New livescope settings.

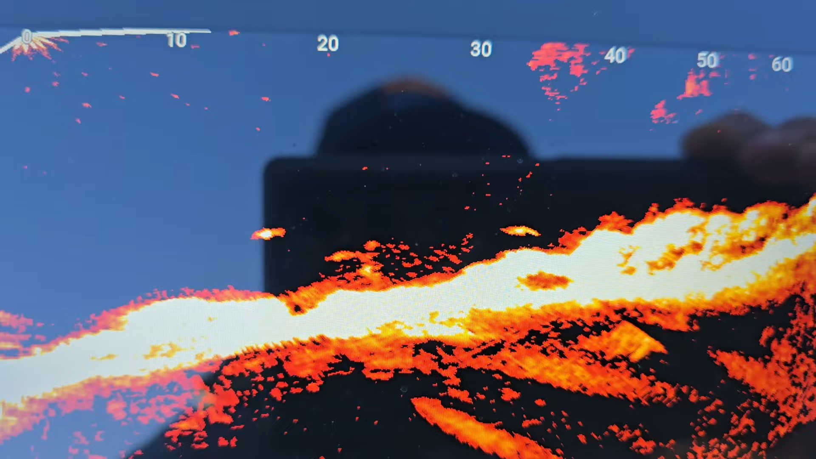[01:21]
I'm going to show the settings on this live
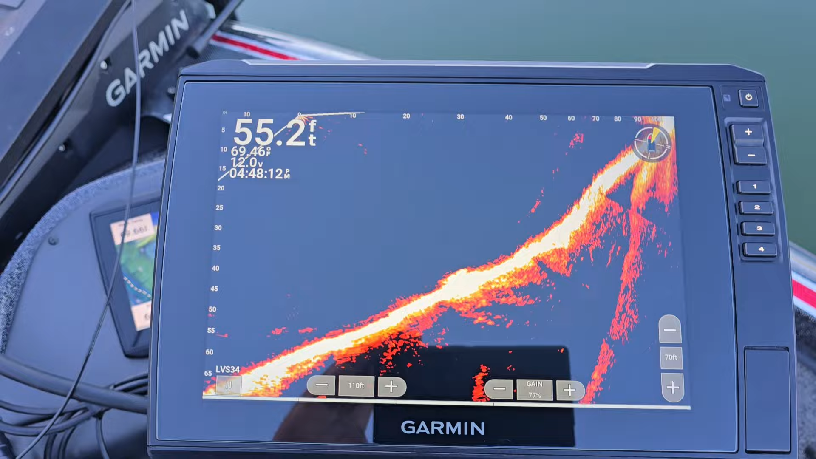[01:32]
On screen: depth 55.2 ft
scope and this is how you get this clear of an image.
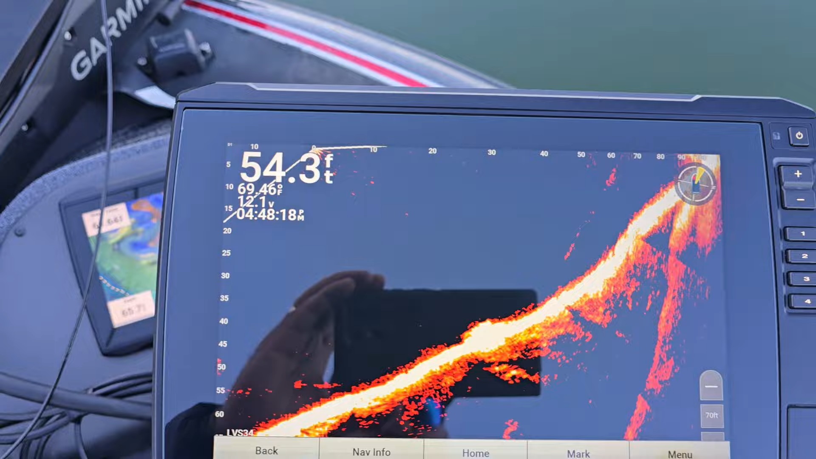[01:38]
On screen: depth 54.3 ft
I'll show you my settings. Menu.
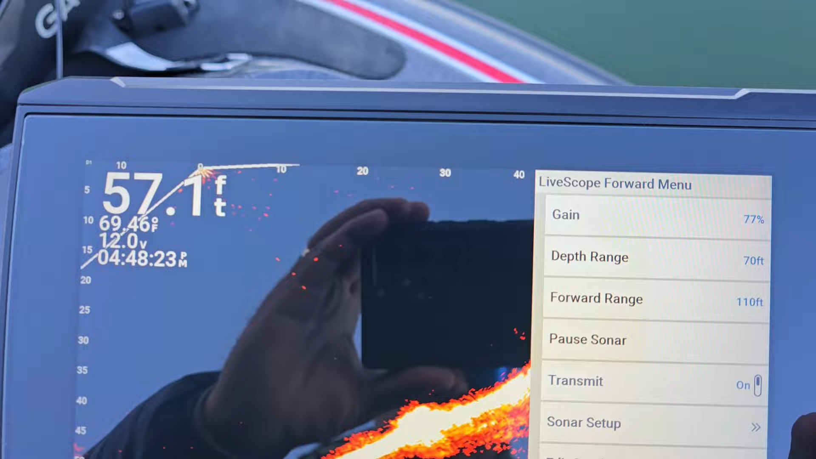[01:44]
On screen: depth 57.1 ft, water 69.46°F
I got my gain on 77 right now. Of course, I've been fishing deep water.
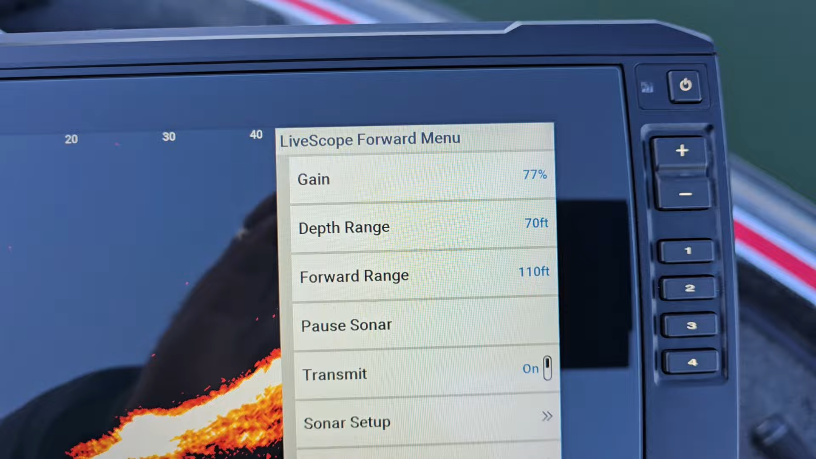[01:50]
Let's go to Stone Art Setup.
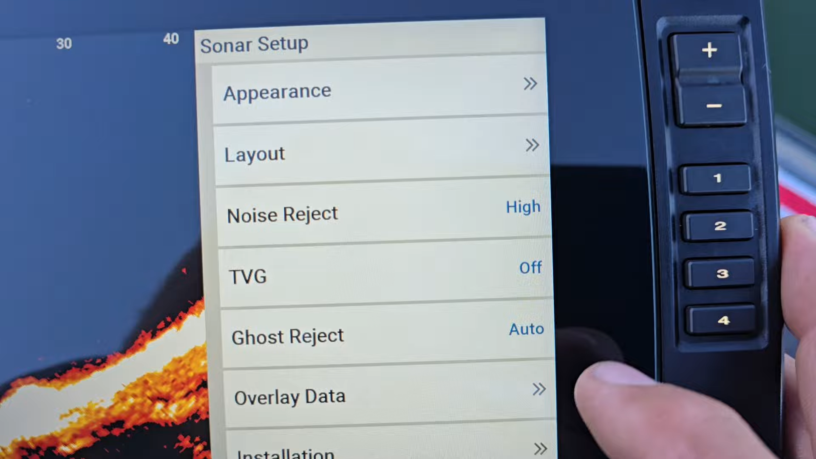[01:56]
Got my noise rejection on high. TVG is off. Ghost reject is on auto.
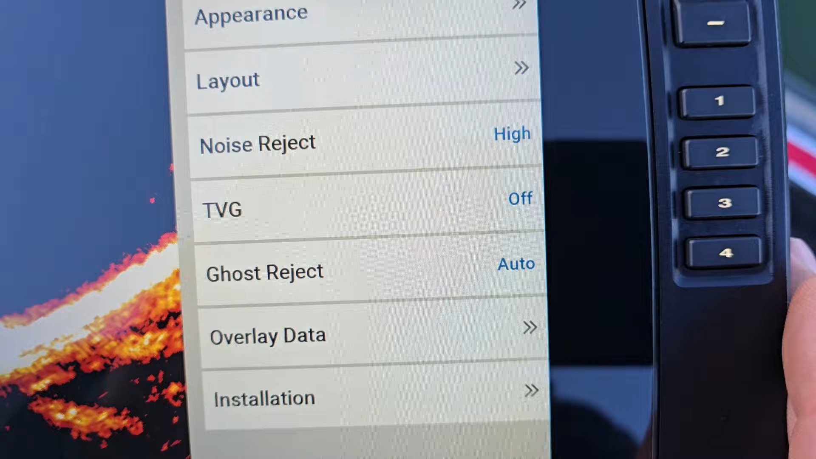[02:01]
Of course, I'm running the appearance isn't.
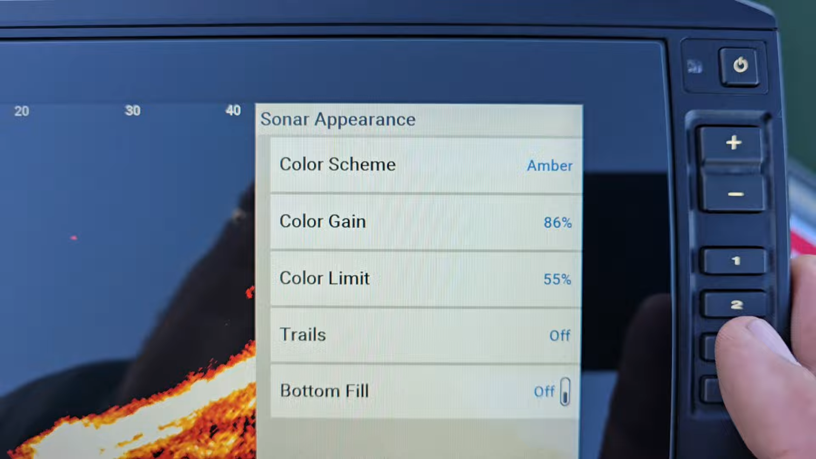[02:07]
I got my color gain at 86.
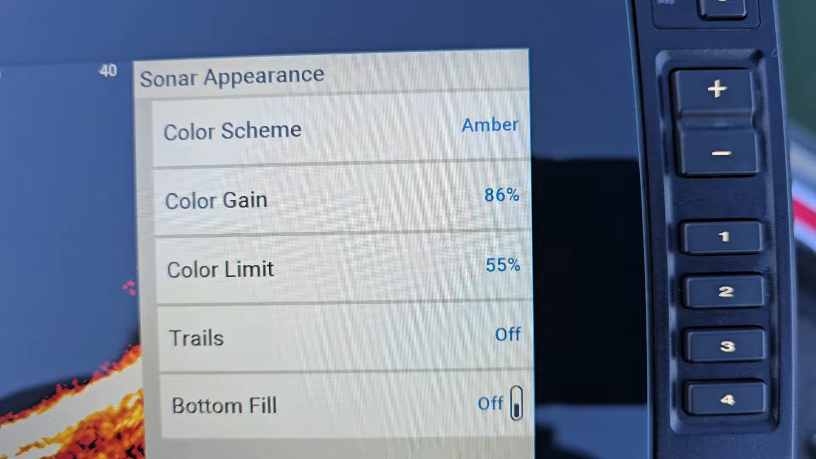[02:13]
My color limit at 55. Color scheme is amber.
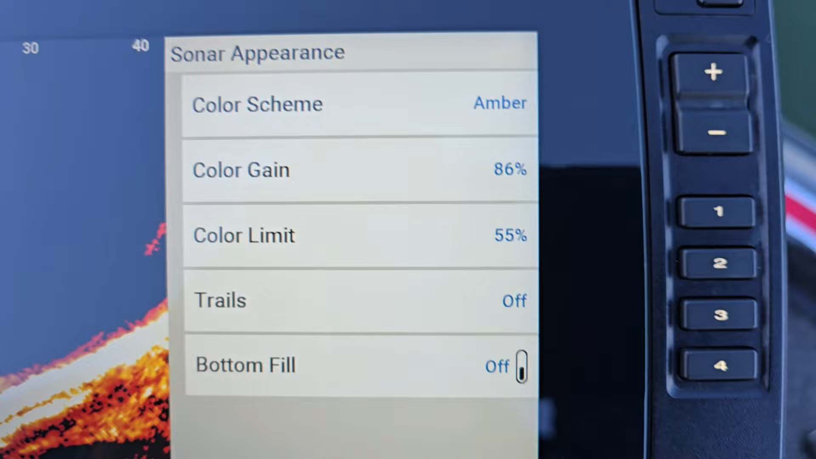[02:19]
Got my trails off.
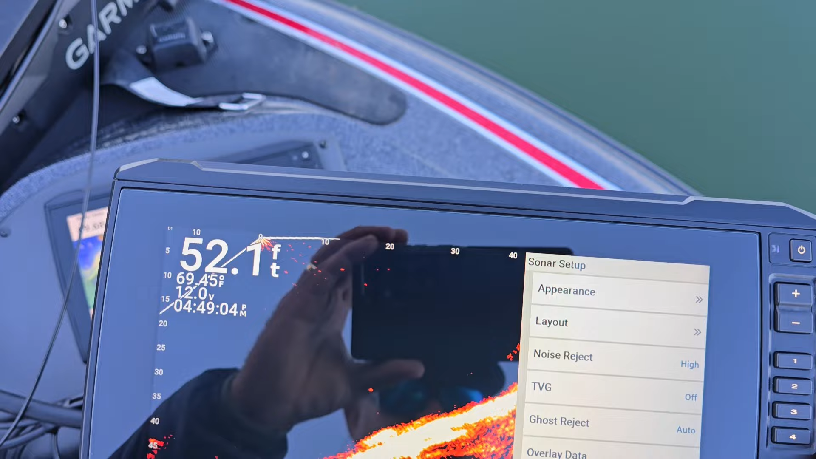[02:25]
On screen: depth 52.1 ft, water 69.45°F
Oh, let's see here. My layout.
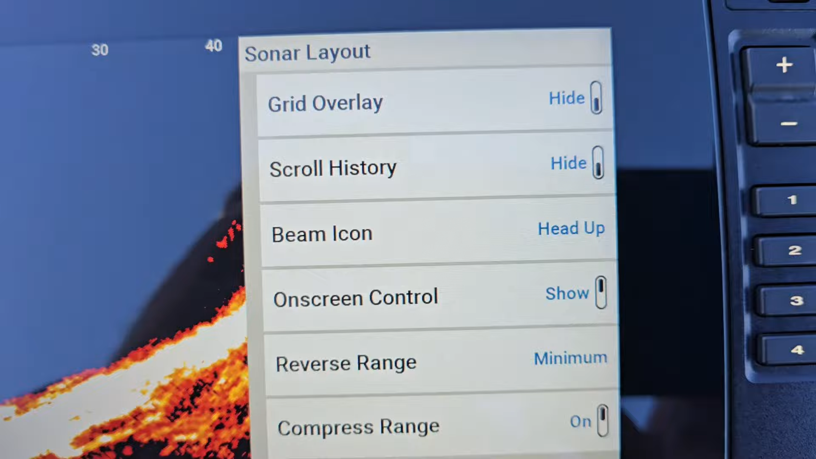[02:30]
Hiding the grid overlay. Scroll history is hidden.
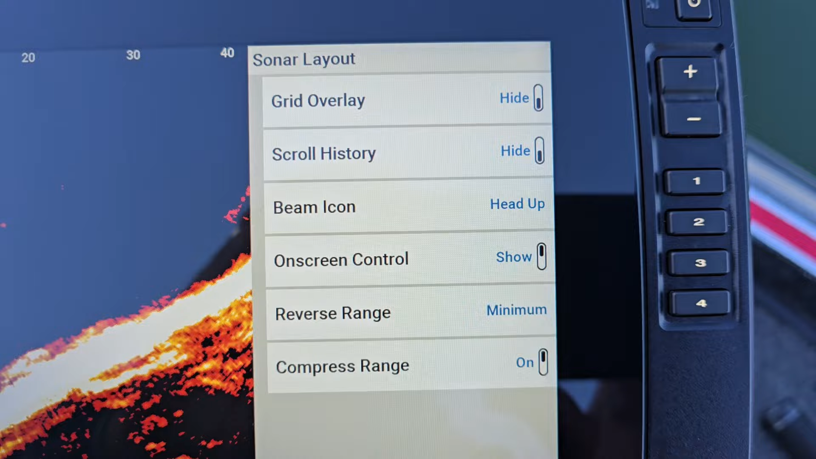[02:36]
Beacon heading up. Of course, that's not going to matter how you,
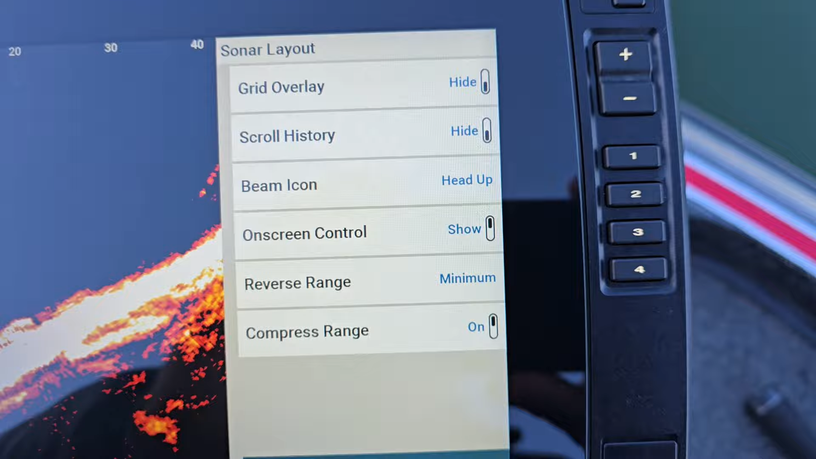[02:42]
how clear it is, but I got my reverse range on minimum,
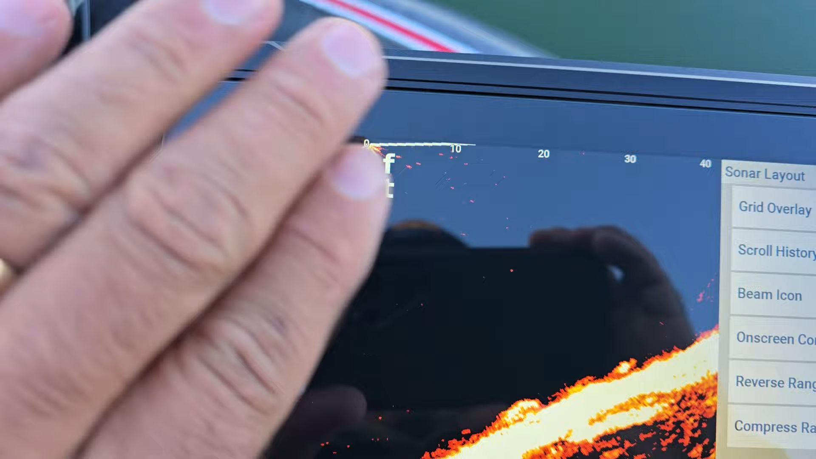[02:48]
which actually pulls everything back so you get a bigger picture.
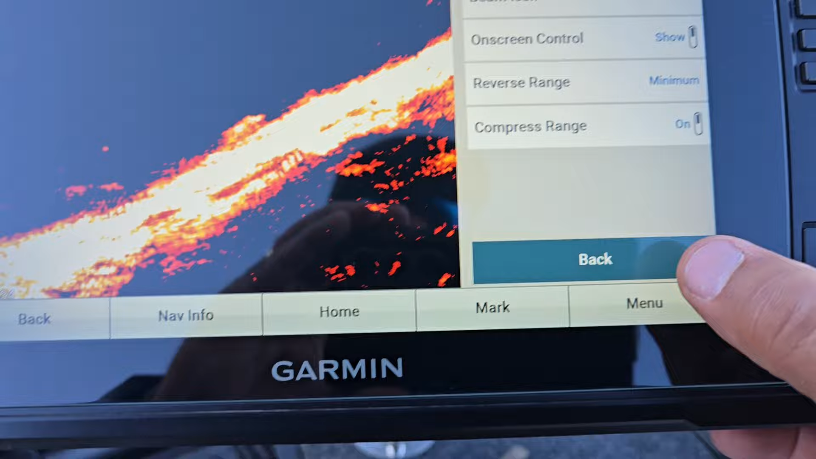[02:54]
Let's see.
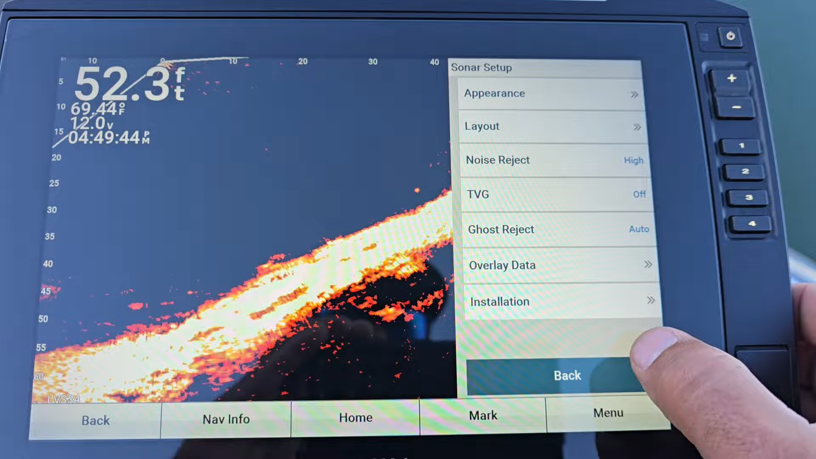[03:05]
On screen: depth 52.3 ft, water 69.44°F
I do have my compressed range is on.
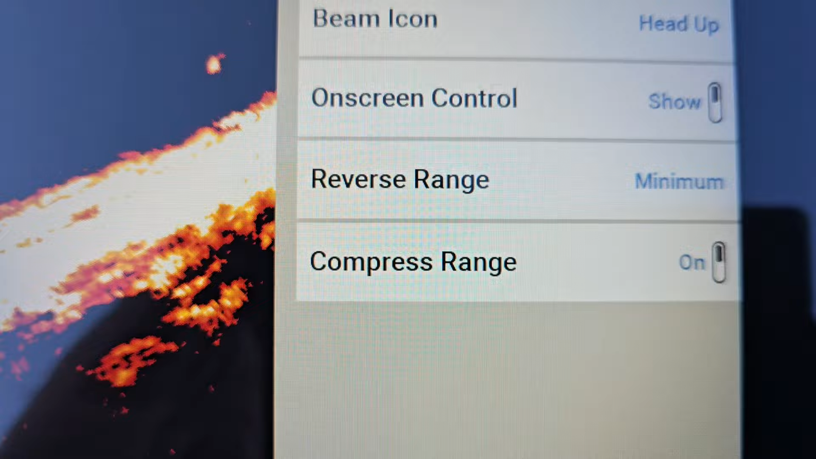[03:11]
Reverse range is on minimum.
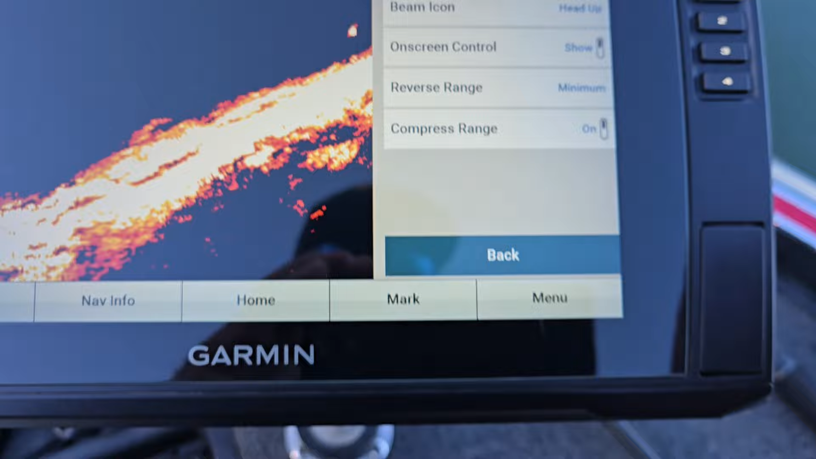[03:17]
So there's not a whole lot to get a clear screen.